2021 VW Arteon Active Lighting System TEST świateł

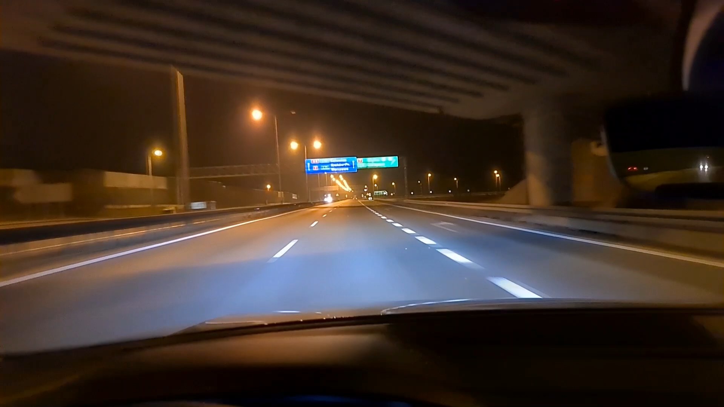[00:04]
Czas na test świateł Volkswagenie Arteonie Światła naprawdę robią robotę I to w sumie była wizytówka Passata B8 w momencie debiutu i również Arteona Teraz jedziemy w trybie zwykłych świateł mijania bez automatyki Czyli nie działają matrycowe światła adaptacyjne LED Tylko po prostu sobie jedziemy na zwykły mijania Znowu światła jest bardzo równomierny, mocny, szeroki